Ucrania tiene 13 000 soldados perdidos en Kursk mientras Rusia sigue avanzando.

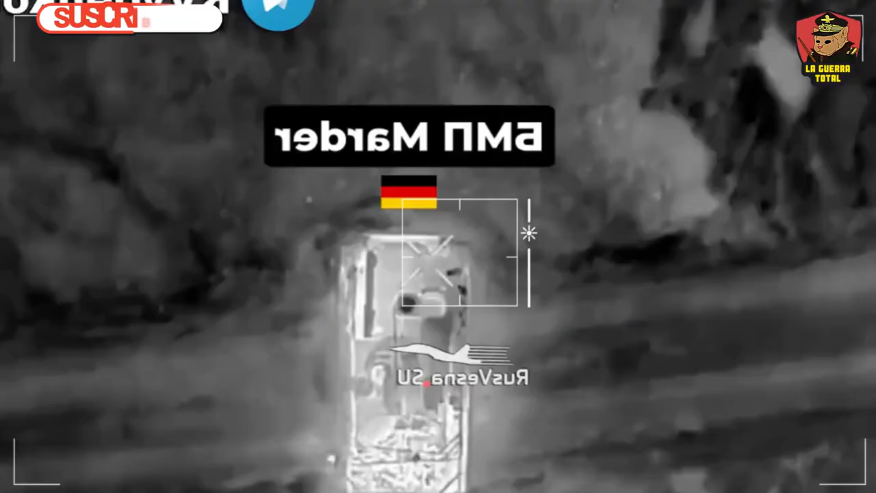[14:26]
un segundo murder es captado por un dron con las escotillas abiertas,